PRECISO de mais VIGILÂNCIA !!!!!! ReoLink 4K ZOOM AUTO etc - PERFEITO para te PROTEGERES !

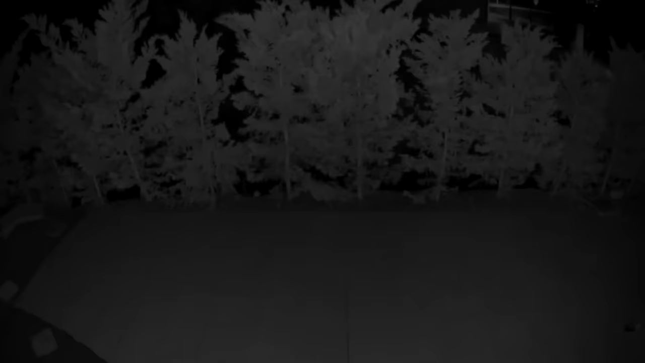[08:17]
Mas vamos lá ao vídeo noturno. E pessoal, à noite, à noite é esta a qualidade de imagem.
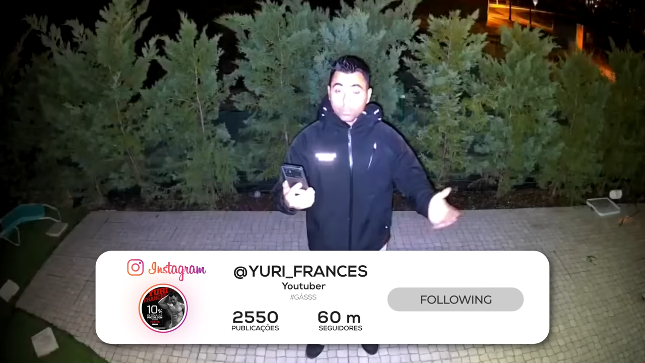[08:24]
Se eu aproximar assim da câmera, como vocês veem, acende logo a luz noturna e vai fazer a troca para, ou melhor, desativa o infravermelho.
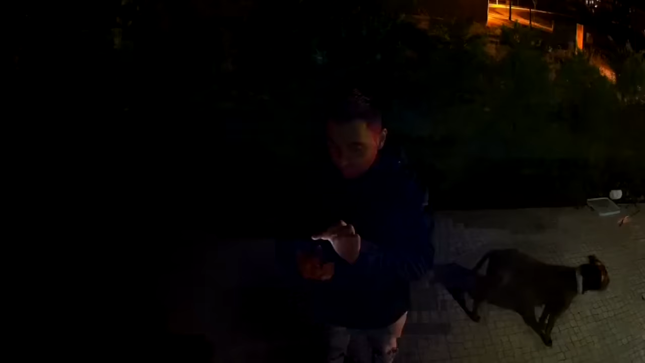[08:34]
A gente pode vir aqui e desligar a luz, ok? Para vocês verem como é que fica com o infravermelho.
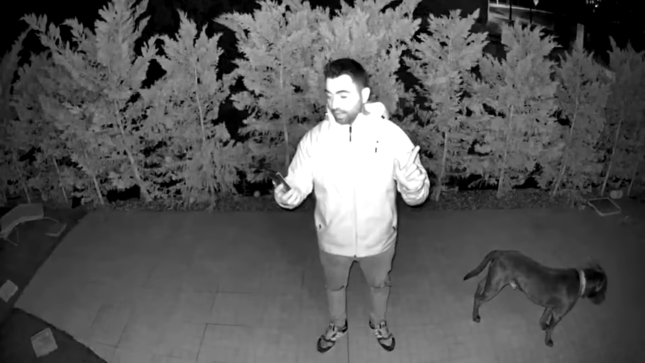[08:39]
Desligando a luz, ela fica assim. Vai funcionar com o infravermelho, está a ativar. Pronto, esta é a luz com o infravermelho.
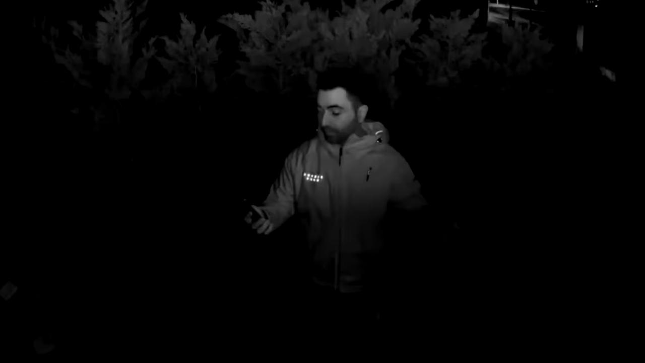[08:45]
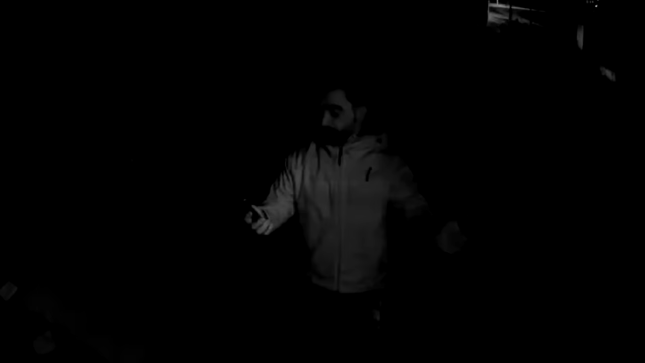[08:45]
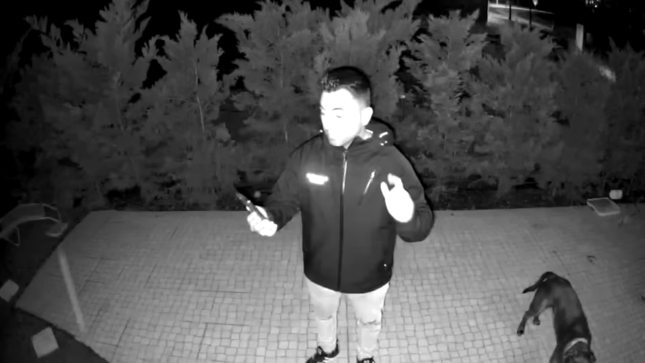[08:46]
Mas sempre que passa alguém, e ela agora voltou a acender sozinha, sempre que detecta este movimento, ou algum movimento,
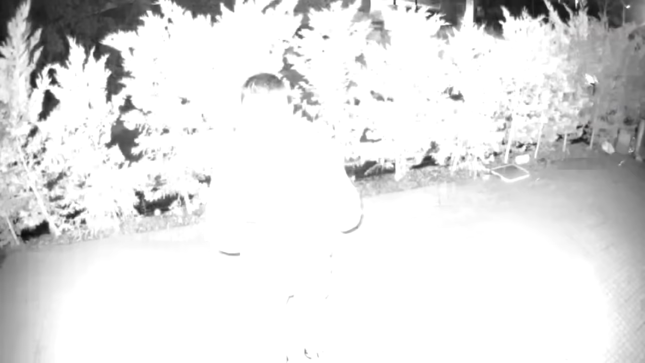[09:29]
E é assim que fica com o infravermelho depois ativo, ok? Esta é com o infravermelho. Se a gente mexer, vai acender a luz e...
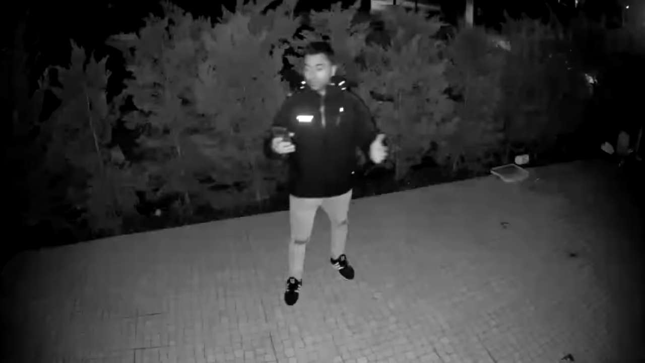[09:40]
Fica assim. E que estava a qualidade de som à noite, hã? Nada mal, nada mal.